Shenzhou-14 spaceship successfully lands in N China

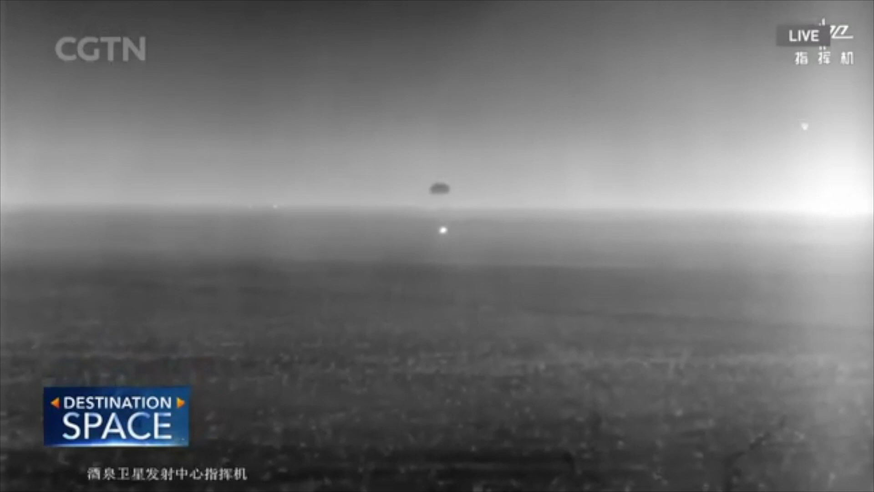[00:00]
It is already very close to the ground. Yes, getting closer to the horizon, and it is their time to come home. They've been living and working. Okay, great. Touchdown. Is that landing touching down? The flash comes from what I mentioned, the small rocket engines. So this is a pretty successful landing, can we say, at this stage? Absolutely.